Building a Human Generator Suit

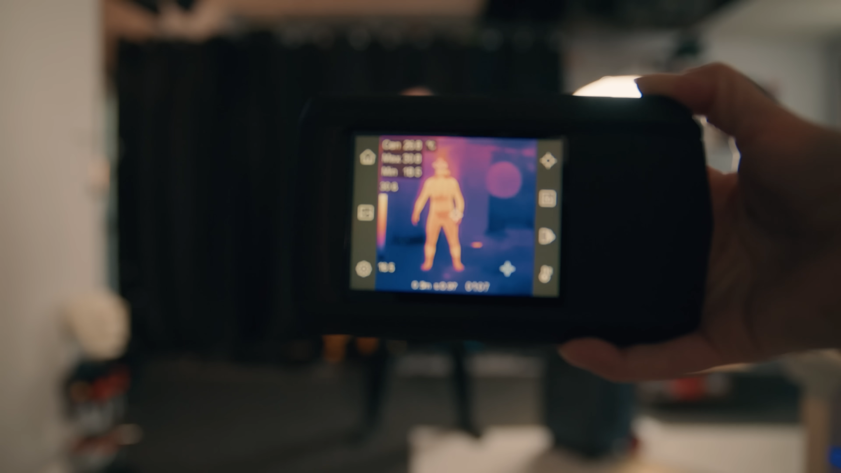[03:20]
Oh wow So what part of me is the hottest baby?